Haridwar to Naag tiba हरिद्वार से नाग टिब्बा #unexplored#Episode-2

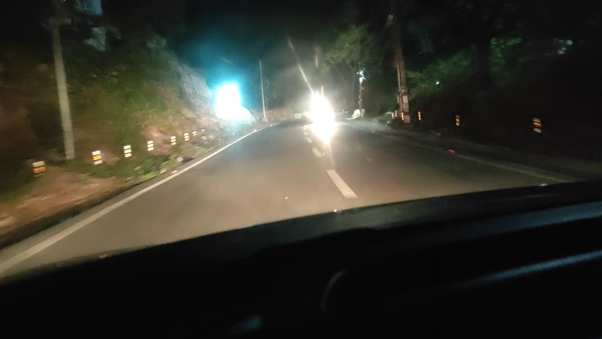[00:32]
यह देखिए, और बार बार में मोड देखिए मंसूरी पे चड़ाई कर रही है